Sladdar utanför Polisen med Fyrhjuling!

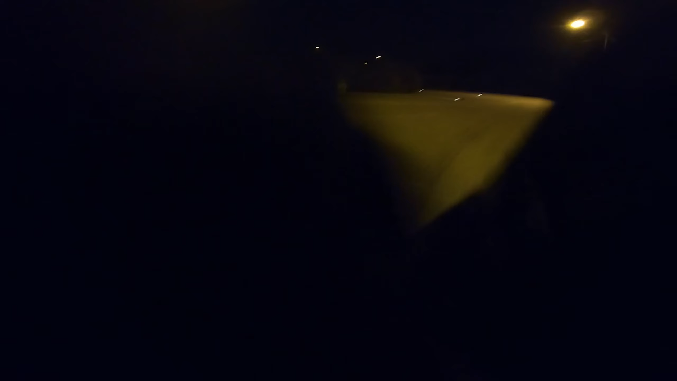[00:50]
Om ni ser så är det ju rätt halt alltså. Måste ta rondellen här. Går gött. Den tar vi ut av ren. Nu ska du lägga ögonen här upp.